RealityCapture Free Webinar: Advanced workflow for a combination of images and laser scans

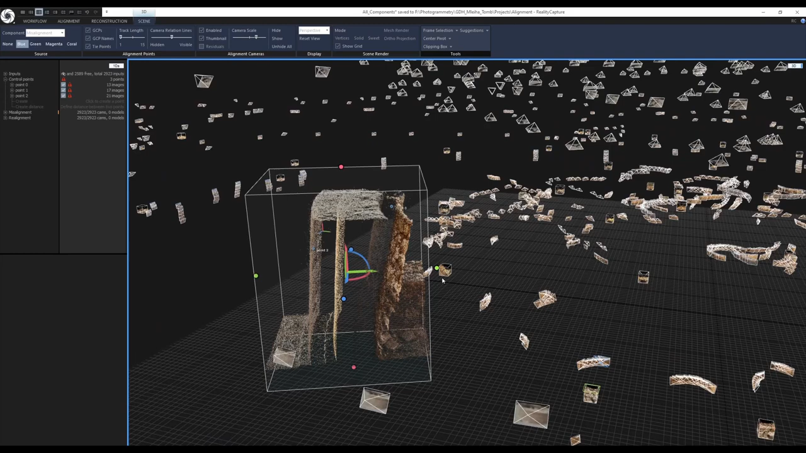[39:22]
I can even. Adjust it. A little bit more. Edit the clipping box. Like this. Great. Now. First. I want to figure out. Which. Tie points. Or these points. Belong to. Which camera. Or. Is it. Is this. From laser scans.
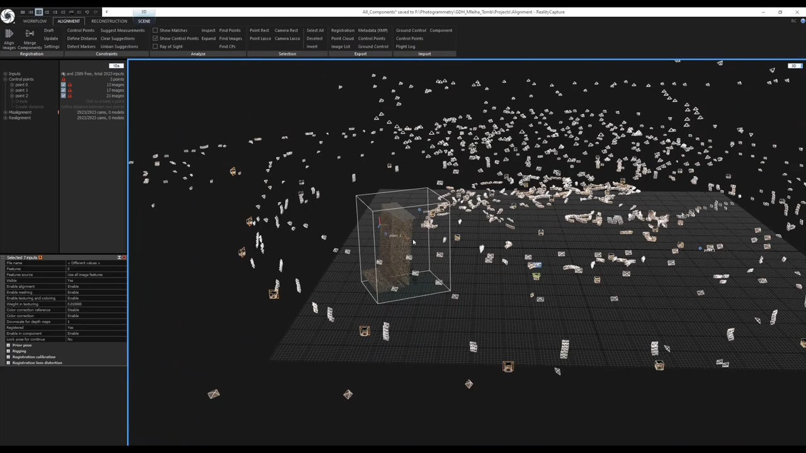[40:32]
Now. We have. A couple of points. Highlighted. And I will use the. Find images tool. And we have. Seven inputs selected. Let me zoom out. In the 3D view. Yes. And we can see. That. Those are actually. The laser scans. So. This second wall. This. This wall. Is from the laser scans. And this is from the photogrammetry.
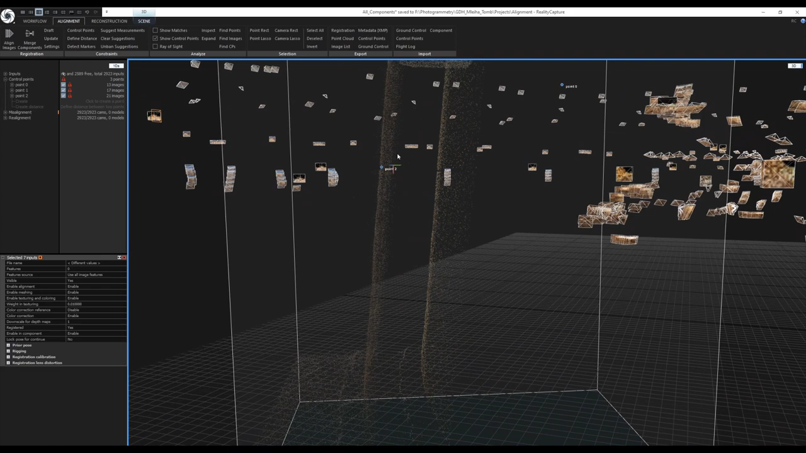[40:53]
And it also makes sense. Because. This wall. Has more noise. You can. I'm not sure. If you can see it. In the video. But there are. Some floating points. So. And that is the noise. From the photogrammetry. Laser scans. Are nice. Nice and clean. Great. So. Now.
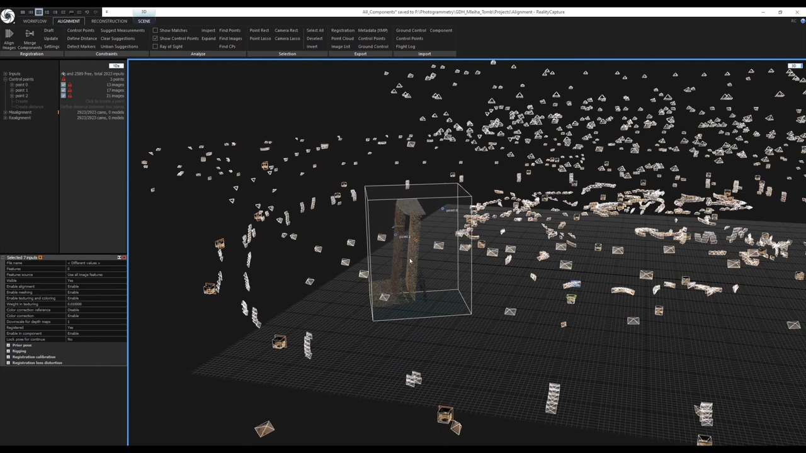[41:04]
I want to place. The control point. On this wall. To find. I need to find. A good spot. So.
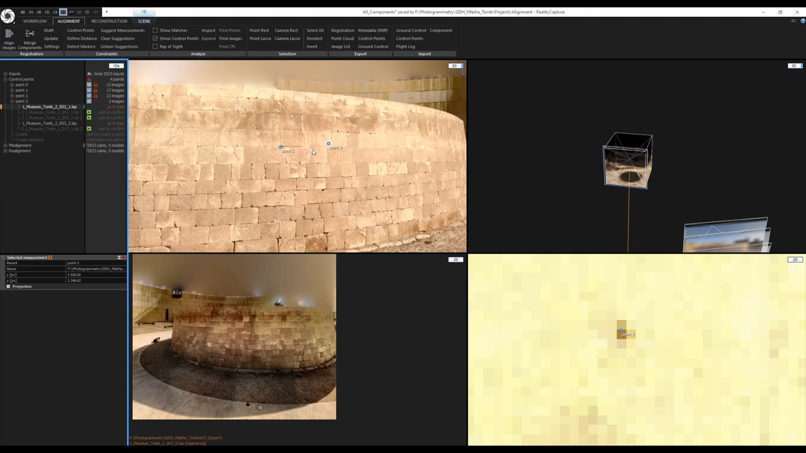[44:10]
Arrow down. So. Here's a suggestion. Here's another one. Here is another one. Oh. This. This one is already marked. And this is the last one. This is hard to see. This one's marked. This one is also hard to see.
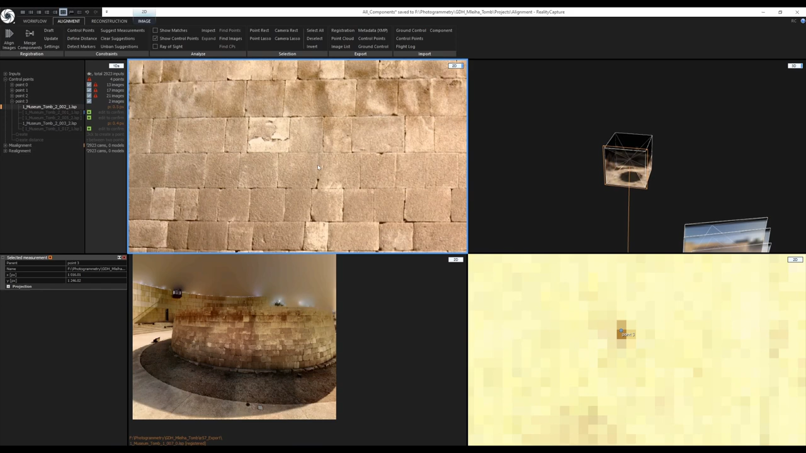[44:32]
But maybe this one. Should be okay. Yeah. So the error is. Under one pixel. So I can keep this.
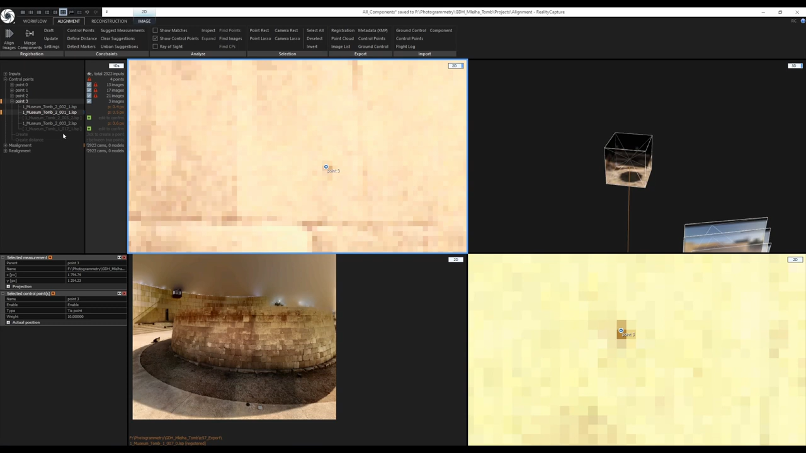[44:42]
To get rid of these two. I will just. It needs to be highlighted. And I will just go.
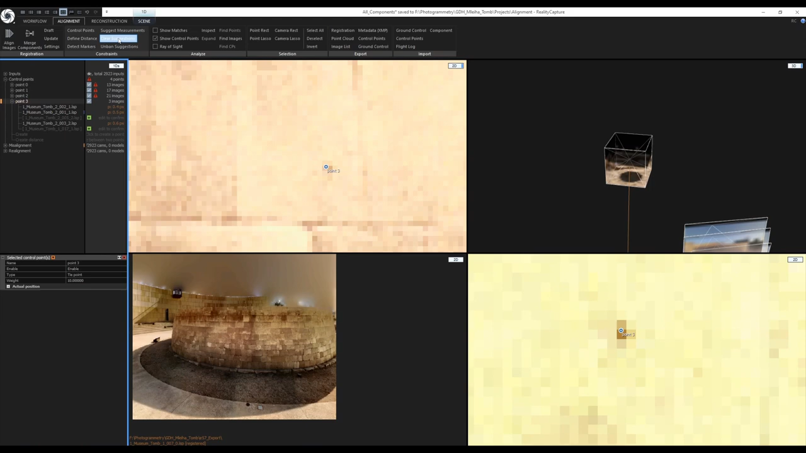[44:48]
And clear suggestions. To get rid of them. Okay. Now. I need to place.
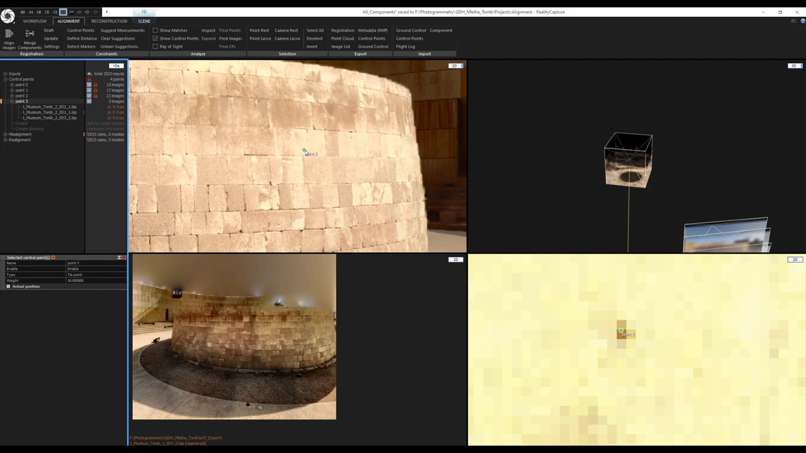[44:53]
This same control point. On the next. On the first wall. So the wall. From the photogrammetry. So what I will do. I will try to. I will activate. The point. Selection tool. By pressing D again. Make selection. Right here. Disable the tool. By pressing D again. And now. Click on find images.
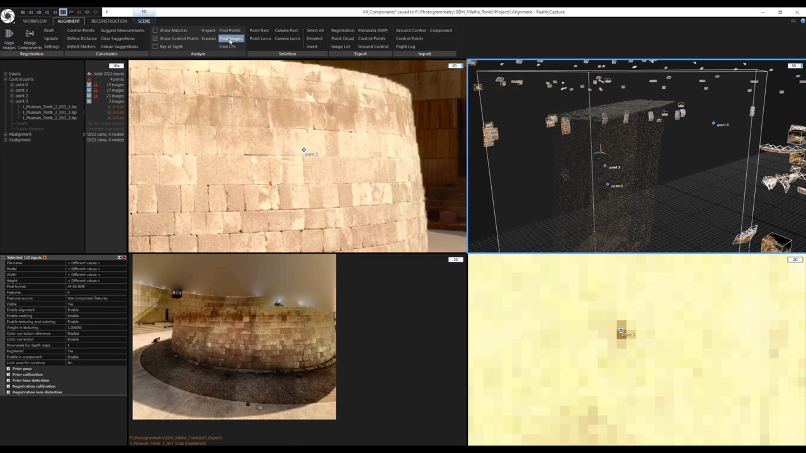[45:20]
And you can see that. Now I have. A couple of images. Highlighted. That can see. This spot. So. Again.
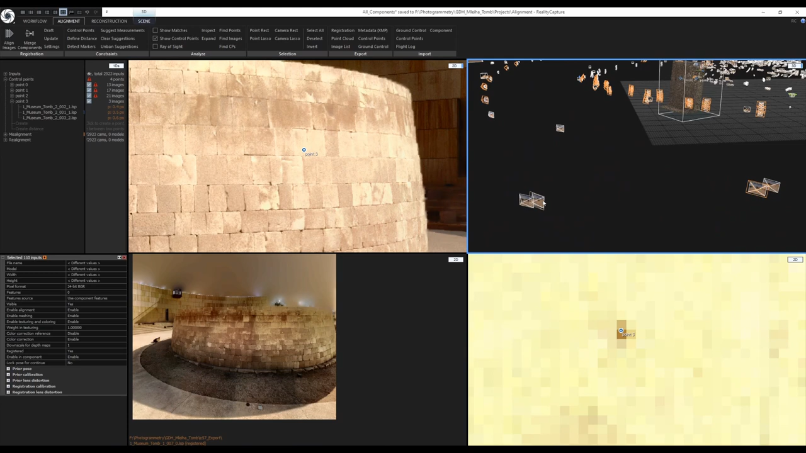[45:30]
I will just. Press control. And drag and drop. The images. Right here. Highlight the window. And now. And now. When I use the. Left and right arrow keys. I will just. Go through. All of this. All of these. Selected images. So. I have to find. The same spot. And place.
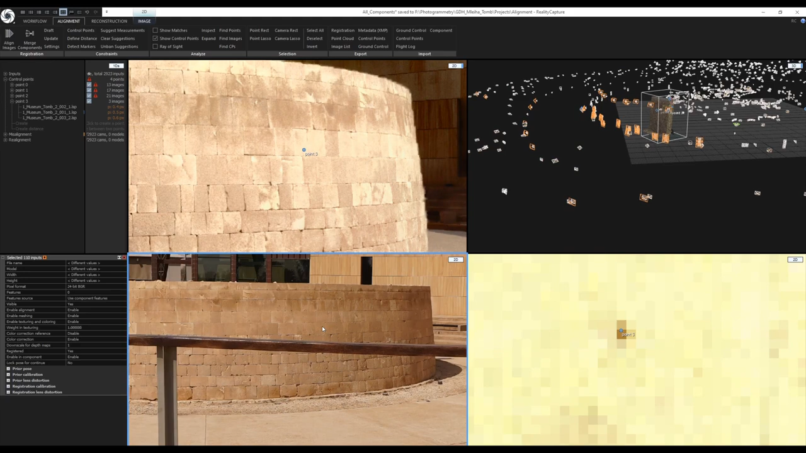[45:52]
The control point. Right over there. So. I will use. This image. And I can use. This image. As a reference. So. We have this. Large brick. With this color. And I need to find it. Right here. In the images. So. Let me go. These are too far away. I want to select. One of the. Images. That is closer.
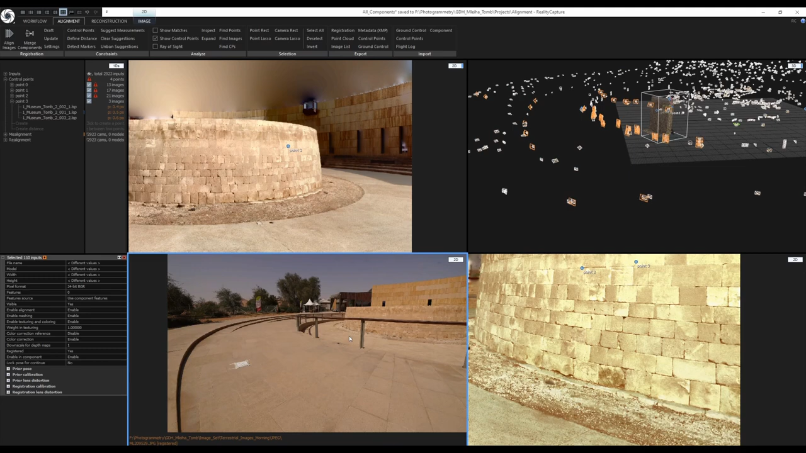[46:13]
To the wall. So. Let me go back. Let me zoom in. Where is it? This looks like.
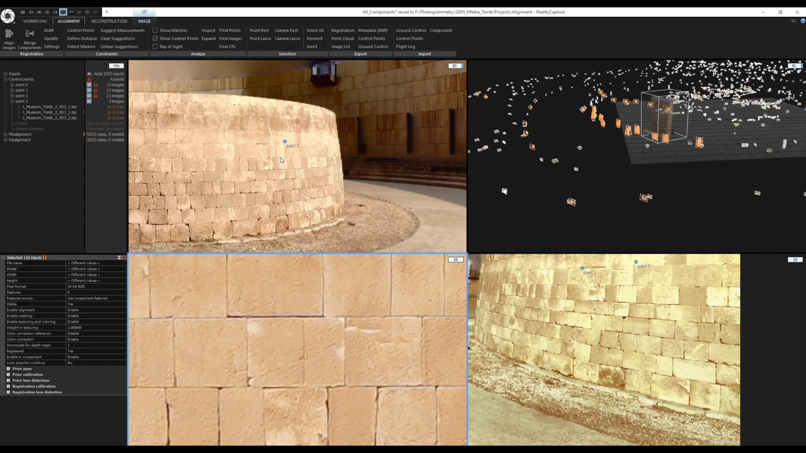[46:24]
This part. And. Here is the dot. There is the dot. Right over there. Okay. So. Again. I can just. Activate the tool. Make sure. This point is. Highlighted. And. Because. Right now. It is not highlighted. If I click here. It will create a new control point. See. Control point 4. I don't want that. So. Just. Delete it. And I will. Drag and drop. This control point. Right here.
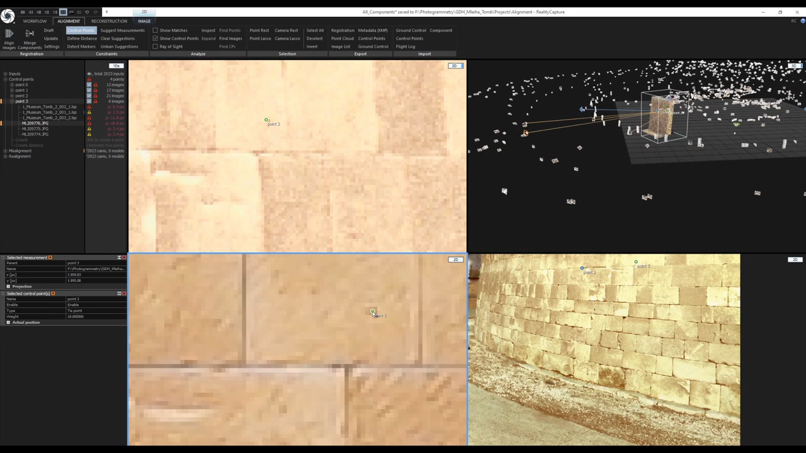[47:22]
I should get more suggestions. Any minute. If I place multiple control points. So. Again. Here. And you can see that. The errors are in red. And. This is because. Of the misalignment. These errors shouldn't be. So big. So. Let's. Let's find more images. And from. Different perspectives. Maybe. Let's try. Uh. Maybe. Let's try. A drone image. Let me go through the images.
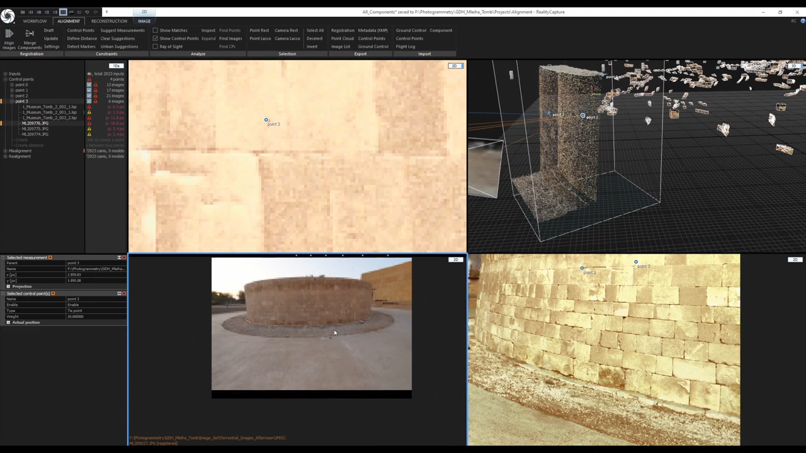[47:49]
Really quickly. Yeah. This is the spot. Right here. Again. Let's drag and drop. Now. I started to get suggestions. So let me go through the suggestions. So I will click. Here. And I will mark. See. It's a little bit far away. So. And now. When I. I'm still holding the left mouse button. And now when I press the down arrow key. It will confirm the point.
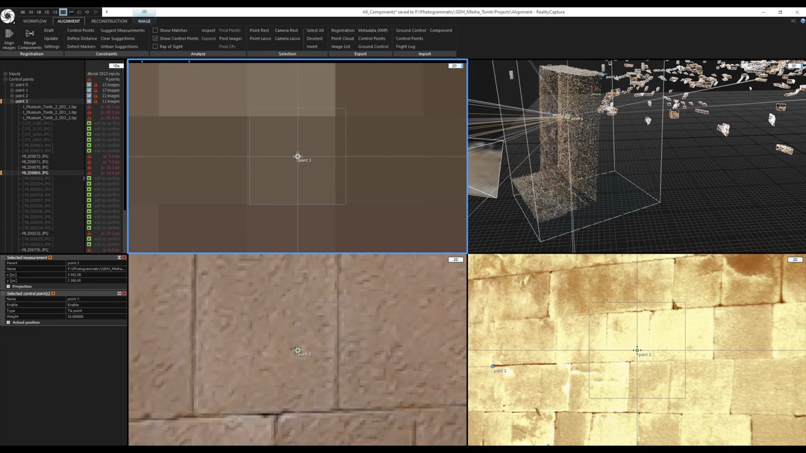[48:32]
and it will switch to the next one like this again down arrow key again oh this is not good so when
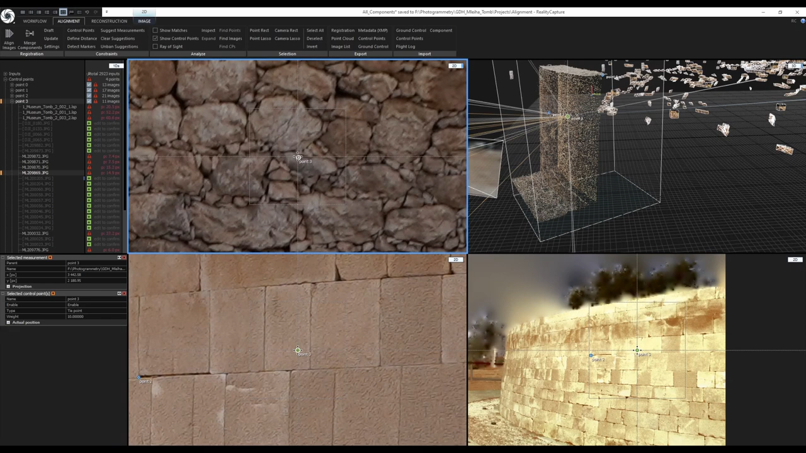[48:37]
I release the left mouse button now it will mark it but I know it's bad so I will delete it right away delete this item maybe I can try this one right here and
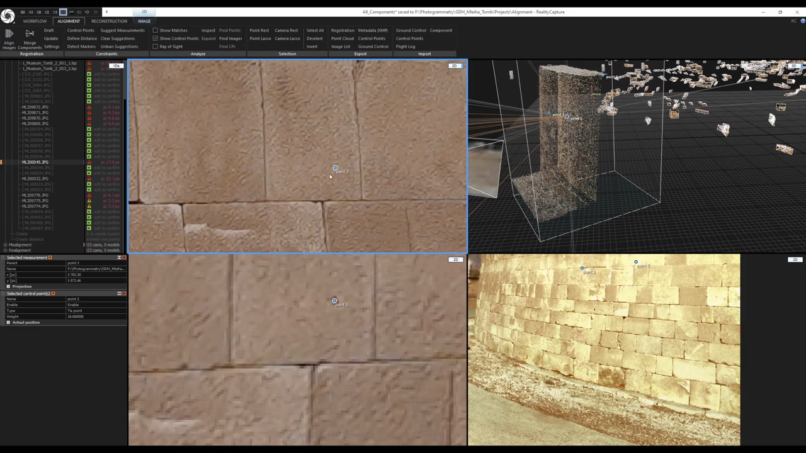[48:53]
because these suggestions are so far away from the actual point you can this is the indication of the misalignment so this
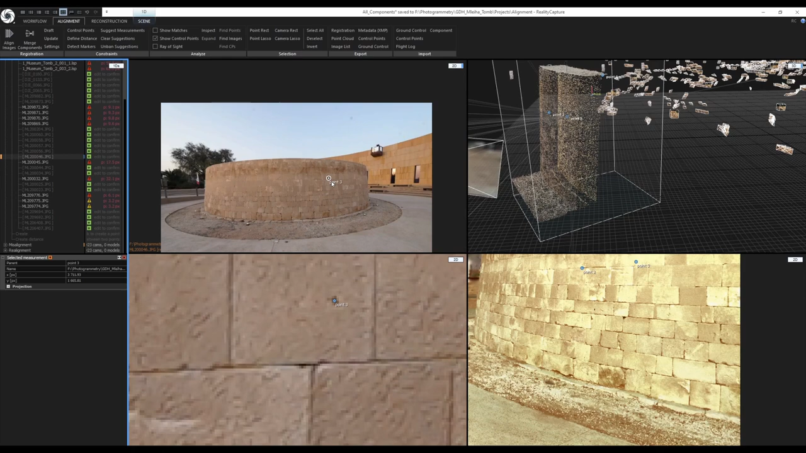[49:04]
is the way I placed all of the control points I will I will go back to the one plus one
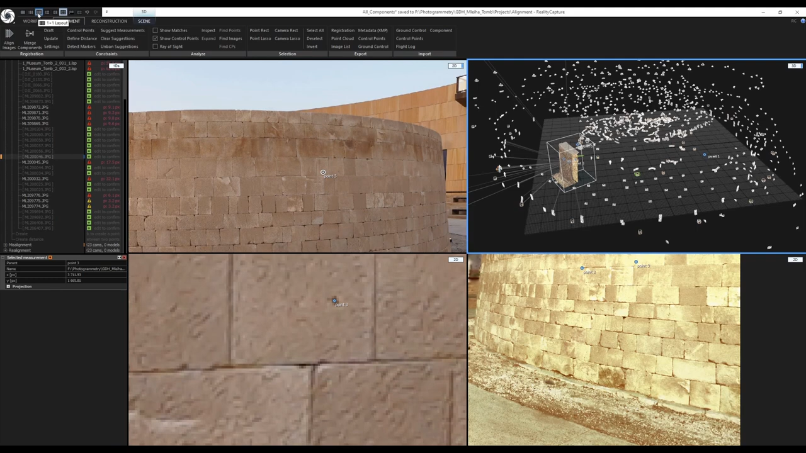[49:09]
view right now make it a 3d view and clear
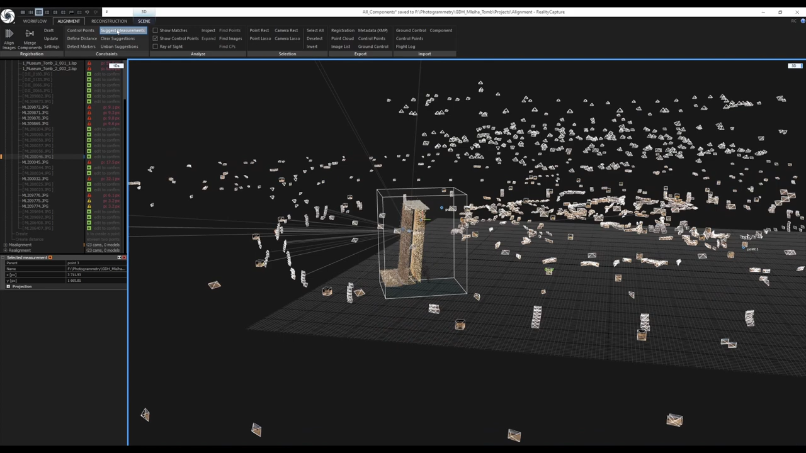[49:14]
the clipping box I want to clear the clipping box right this
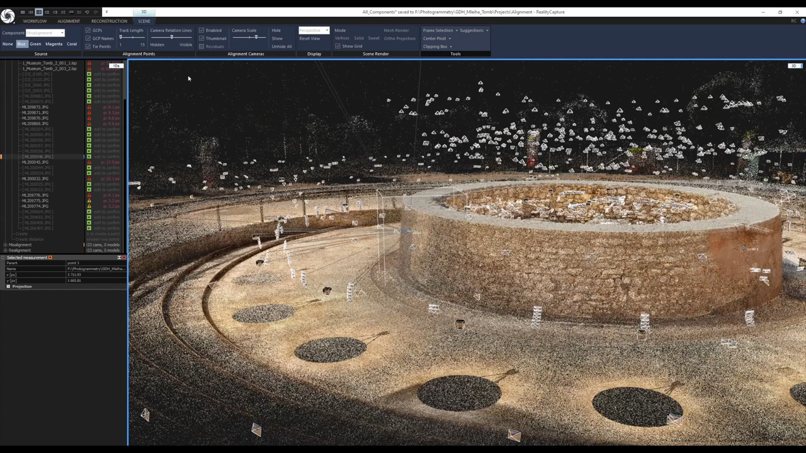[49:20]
I will clear the reconstruction region and